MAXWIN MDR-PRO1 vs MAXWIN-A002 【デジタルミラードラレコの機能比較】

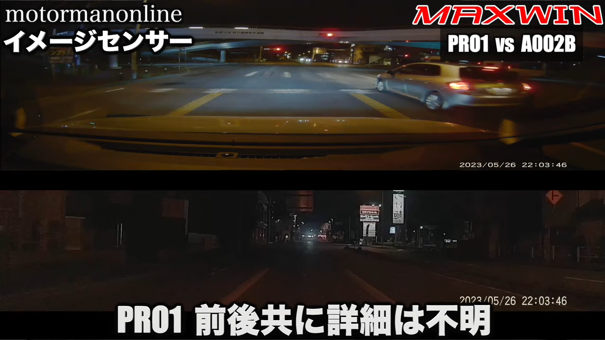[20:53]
こちらの PR01 はイメージセンサーは特に書いてなくて不明となっております。こちらに使われているイメージセンサーは IMX307 がフロントに使われてまして、リアは IMX462 というものが使われております。そこが大きく違うところになっております。後ほどご紹介するんですけれども、イメージセンサーが不明であるこちらと、ソニーのイメージセンサーがこちらが付いているわけなんですけれども、露光性能がどのぐらいあるのかというのがすごく気になるところかと思いますので、
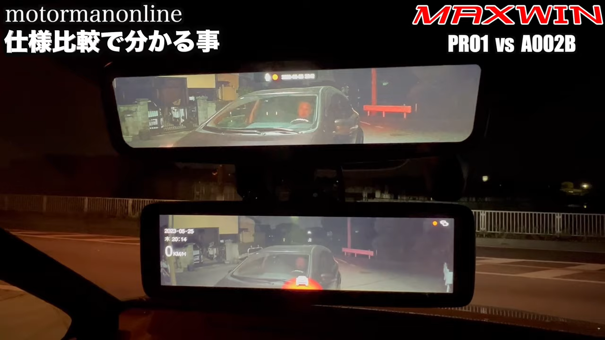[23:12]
さらには200万画素のカメラを入れているということ。リアの視野角は68度の強角で距離感、それから熱線の映り込みを抑えた配慮となっているということ。で、さらにフレームレートが 60fps になっていたりということや、リアの収録動画、縦方向のピクセル数を縮小するということ。まあ、それらによって、作動温度範囲というものが、こちらの A002 に比べると20度落としているということ。